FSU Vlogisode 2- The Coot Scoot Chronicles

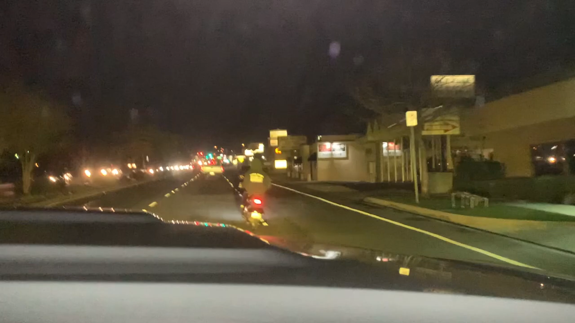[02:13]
Oh, we got an accident up ahead. The cops are crossing.
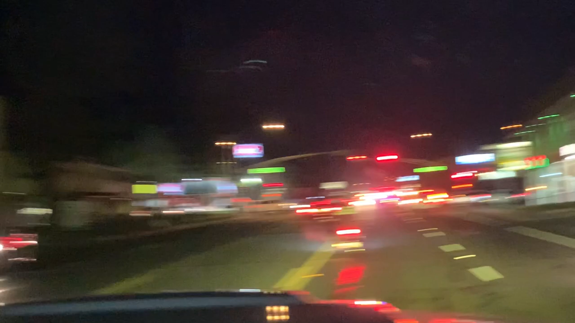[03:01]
You Kuiper PD. You Kuiper's finest right there. Oh my god. Hey, Mike, go left. There's cops right there. Oh my. Keep them accountable.
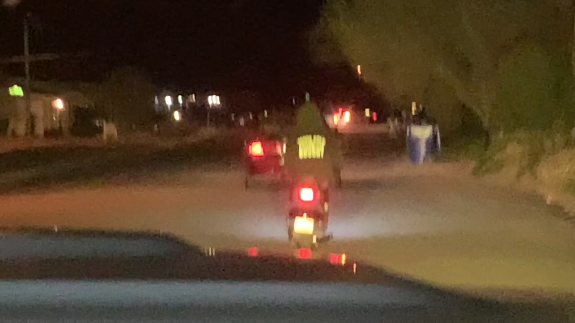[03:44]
Yeah, he's full prep, street legal. Oh. Warming up them tires for some race laps going on. Let's get right a pipe now. Drag, bud. Letter E!